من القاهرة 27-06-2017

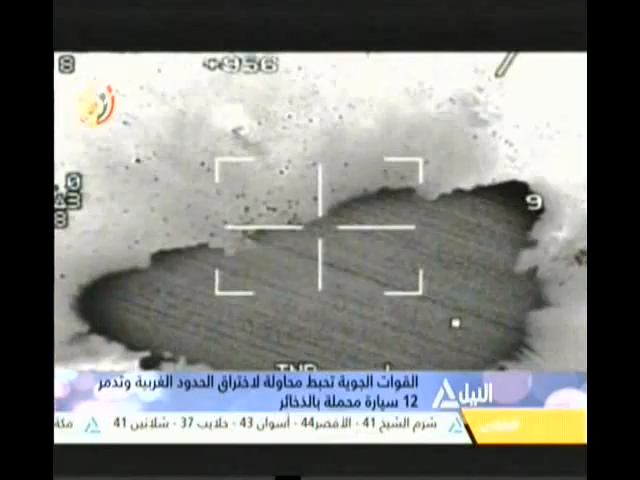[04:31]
وقد أسفرت العملية عن استهداف وتدمير 12 سيارة دفع رباعي محملة بكميات من الأسلحة والذخائر والمواد المتفجرة، كما تقوم القوات بملاحقة وضبط العناصر الإجرامية واتخاذ الإجراءات القانونية حيالهم. يأتي ذلك مع استمرار قيام القوات الجوية وعناصر